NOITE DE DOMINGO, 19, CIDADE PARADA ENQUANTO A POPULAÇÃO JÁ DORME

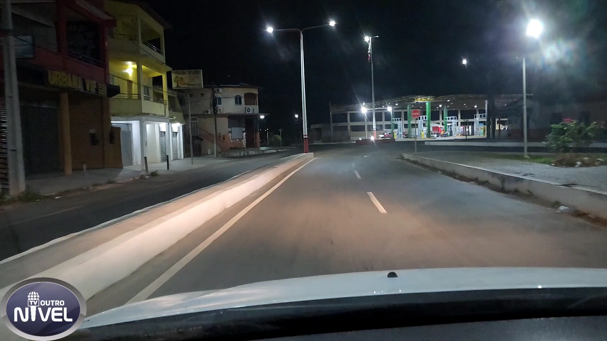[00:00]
salve salve telespectador da tv outro nível olha só a noite de domingo dia 19 cidade humano santos praticamente tudo parado cidade as pessoas já estão dormindo
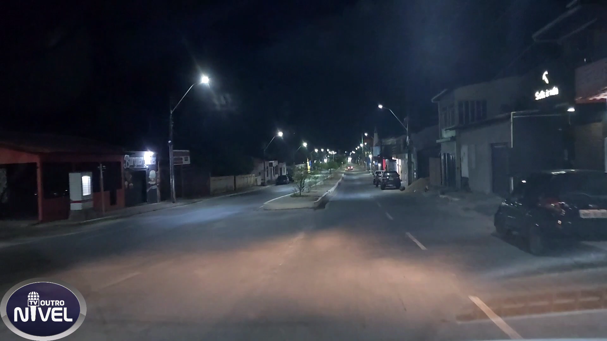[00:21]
e aí segunda-feira dia 20 começa tudo novamente batalha lutas muito trabalho
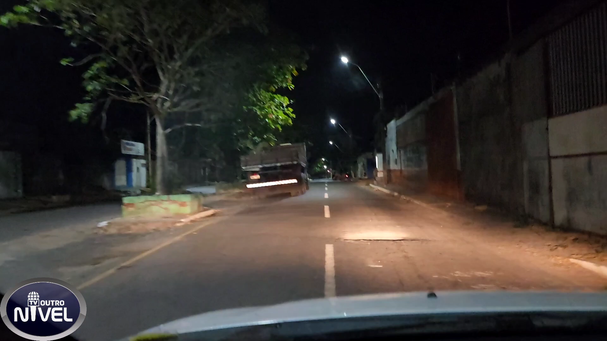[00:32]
pouca movimentação pelas vias da cidade e avenida são sebastião no centro do município e aí a minha esquerda quadra do colégio esteflora de araújo que está em construção ainda e aqui
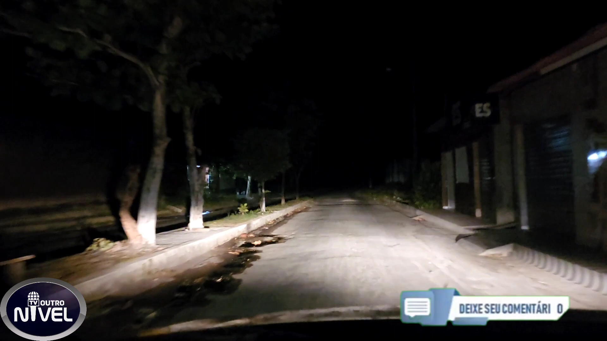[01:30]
também tá escuro pra caramba hein vamos nós se inscreva na tv outro nível ative o sino para todas as notificações é isso aí pessoal grande abraço tchau tchau